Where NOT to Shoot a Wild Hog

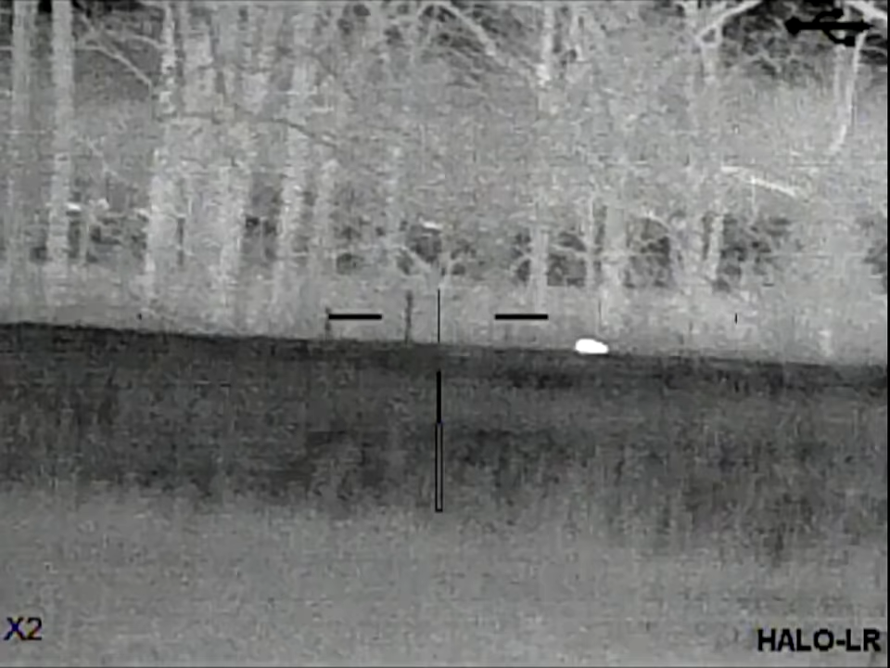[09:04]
There, got him on that one.
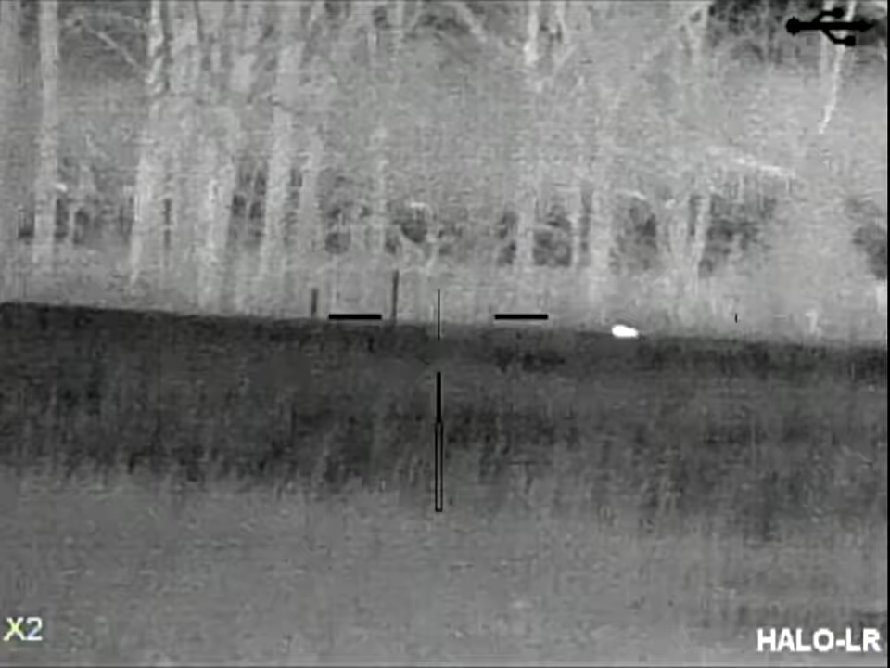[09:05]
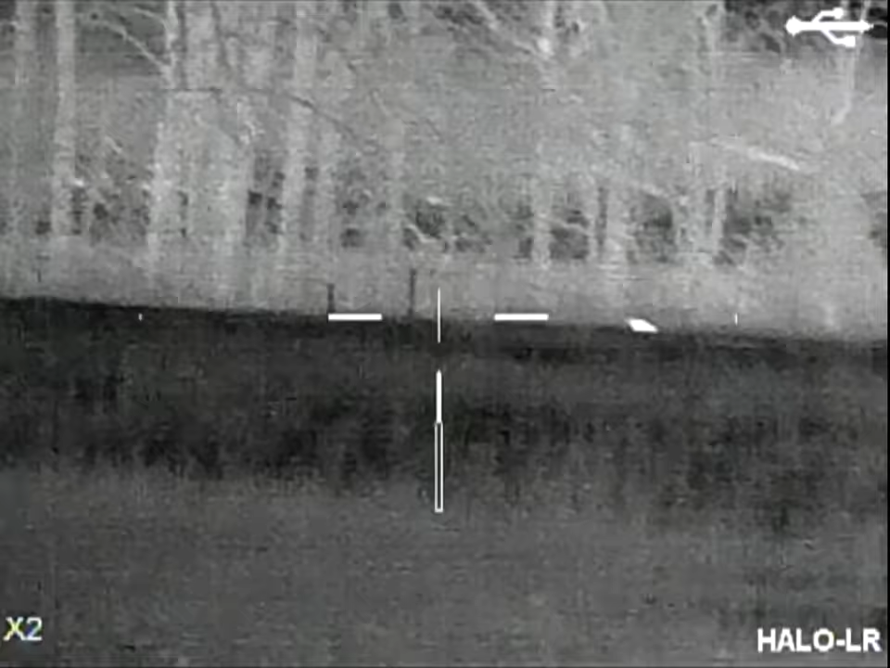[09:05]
Had to hold like several inches over.
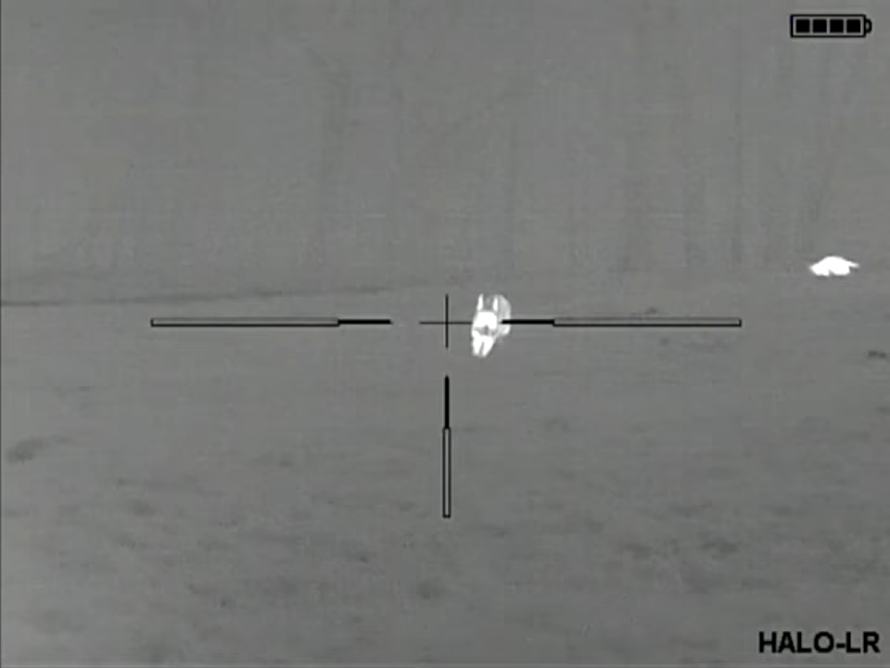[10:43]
Got a little bit on the left. Okay, I am. Oh yeah, hell yeah.